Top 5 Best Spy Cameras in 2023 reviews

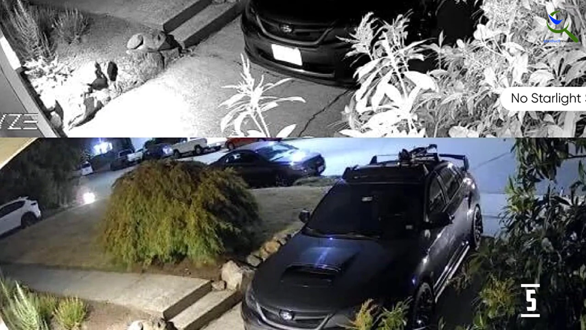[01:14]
Wyze Cam's night vision abilities allow you to see in color. They even label their night vision as, starlight sensor.